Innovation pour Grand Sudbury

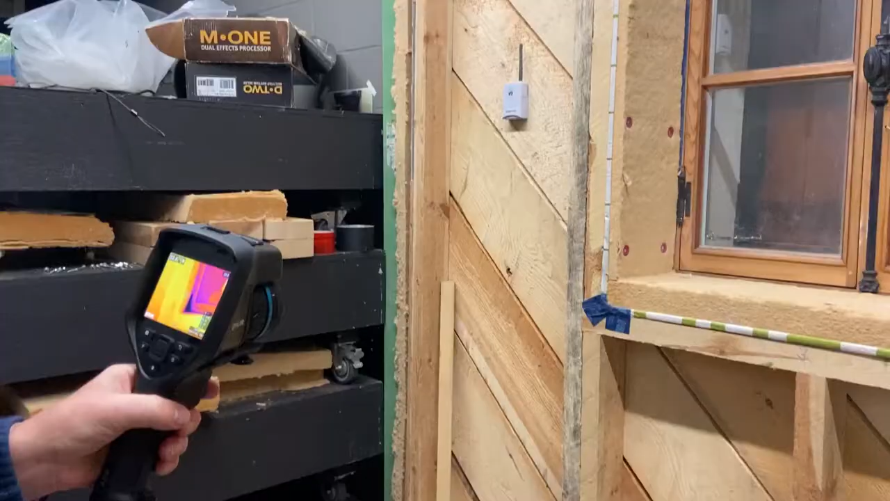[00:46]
On a un deuxième panneau ici qui a des différentes valeurs thermiques. Sauf qu'on va faire peut-être les tester en même temps, je ne sais pas encore.